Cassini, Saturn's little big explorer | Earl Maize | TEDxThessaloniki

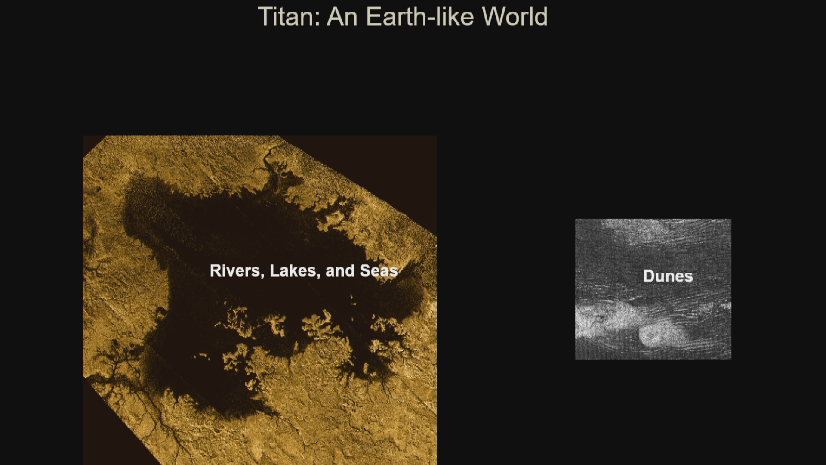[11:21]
Dunes, much like the dunes in the equatorial regions of the Earth. Mountains, clouds, and rain, an entire meteorological cycle. Those rivers are filled with rain, they fill the lakes, it evaporates, it goes on and on.
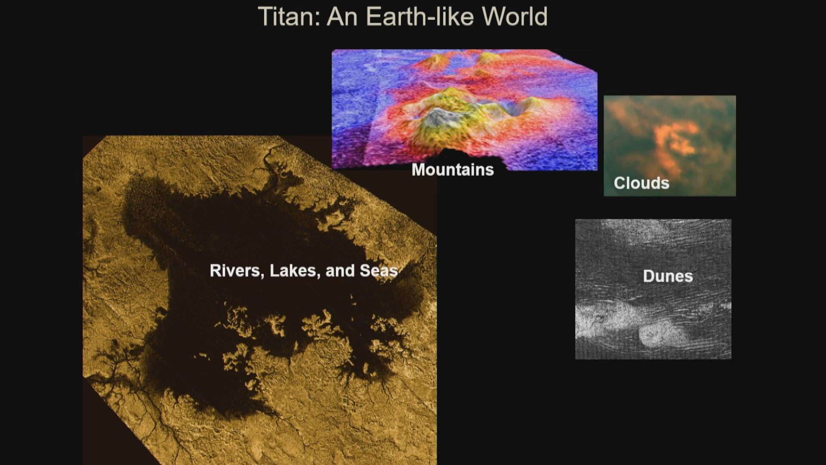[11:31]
And then finally, as I showed you, dry riverbeds that Huygens showed us.